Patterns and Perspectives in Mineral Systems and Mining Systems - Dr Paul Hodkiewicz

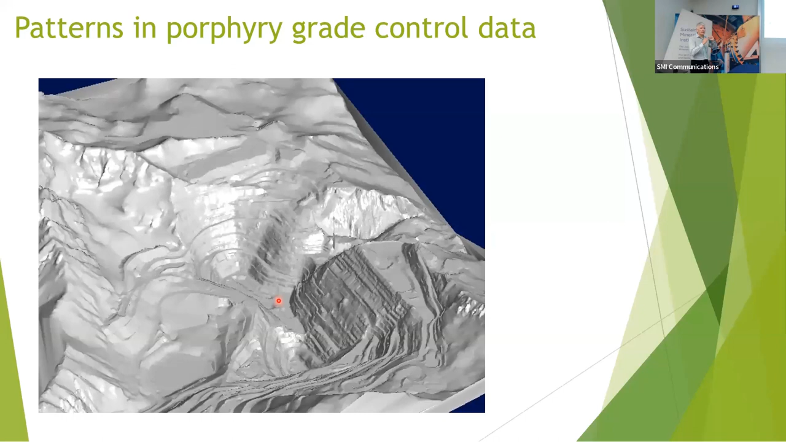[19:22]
This is from a porphyry copper deposit. And again, there's the open pit, thousands of drill holes, grade control drilling from blast holes. And I'll do the same thing, zoom through, and we're going to look at the distributions of the copper, molly, and arsenic. And this has more of a geotech application.
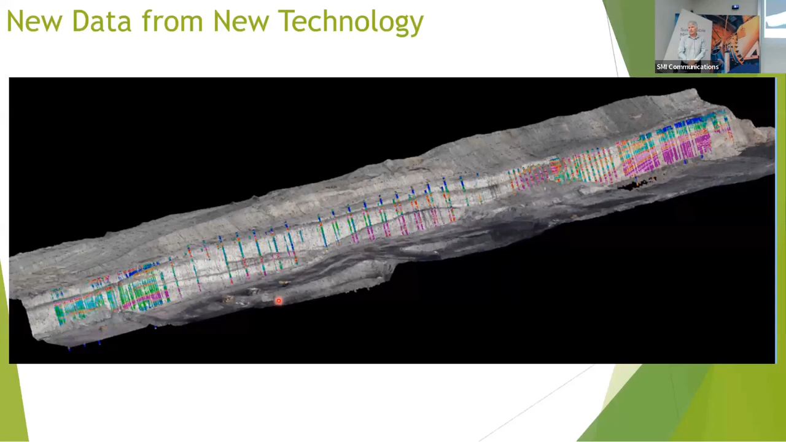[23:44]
But now imagine if you had thousands of these drill holes across a bench, you'd be pretty confident you could map out the stratigraphy just based on measure while drilling data and downhole probe information. So that's the sort of opportunity we have with this new information. Okay, and what are the other patterns? You know, why should we use spectral data?